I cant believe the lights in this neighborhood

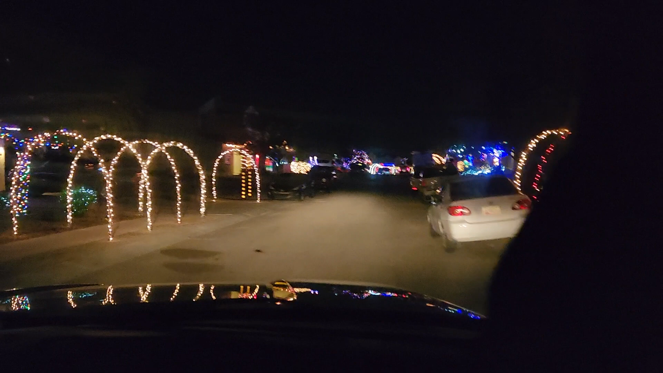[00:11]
I mean I love their sidewalks like that's awesome
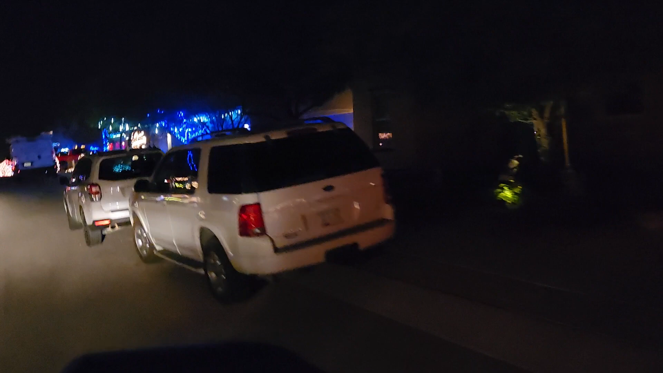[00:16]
this is we'll wait till we get to the other part that has a lot of lights look at all those
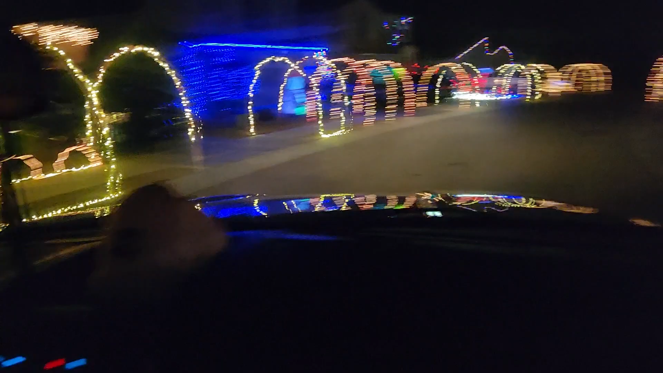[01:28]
let's see what is that oh there's that's the um from what is it um Nightmare for Christmas oh their little things aren't lit up very much oh there's my elf again oh man let's take him and run